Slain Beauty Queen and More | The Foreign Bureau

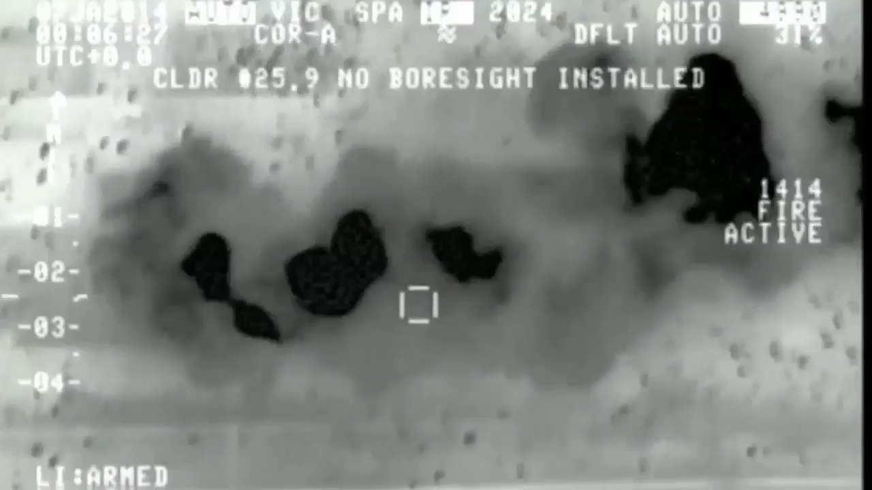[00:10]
This footage from Iraq's Defense Ministry Wednesday is said to show the country's air force
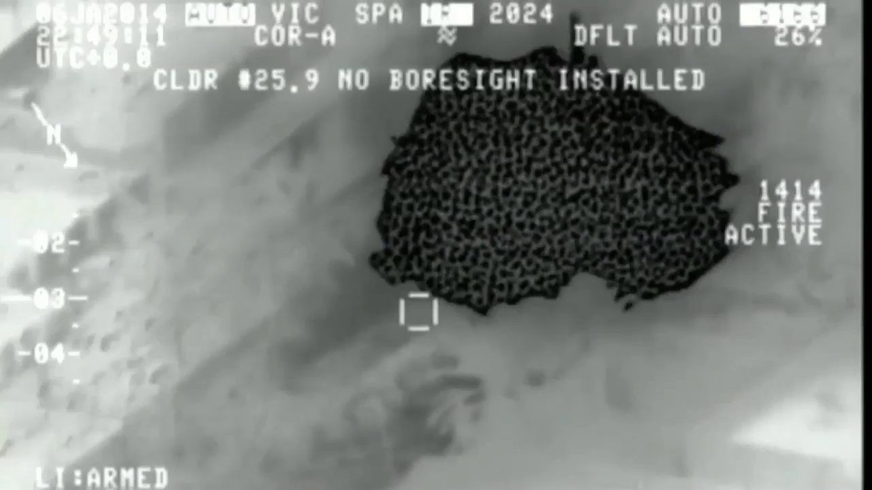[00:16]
carrying out strikes in the city of Ramadi against Sunni militants the government says are linked to al-Qaeda.